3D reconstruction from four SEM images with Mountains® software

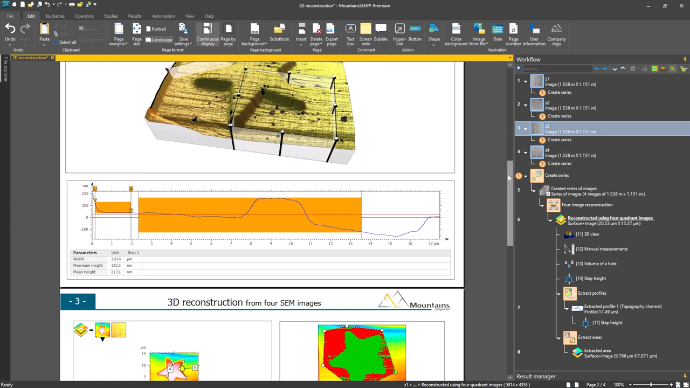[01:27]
You can now carry out measurements such as distances, angles, volumes, and step heights on this surface.
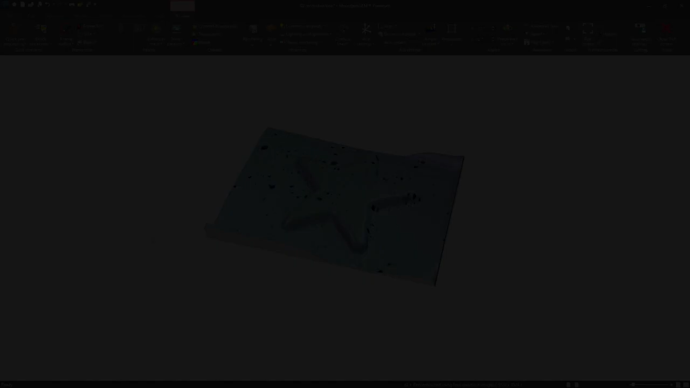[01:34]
As with any 3D view in Mountains,
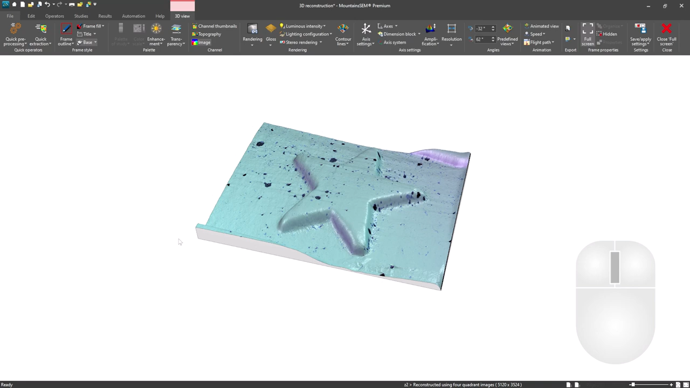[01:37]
I can zoom in on my surface, rotate it, amplify height,
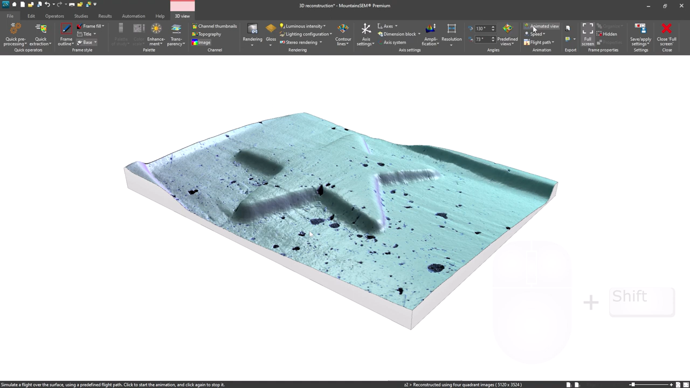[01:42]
and even use the animated view to simulate flight over its features.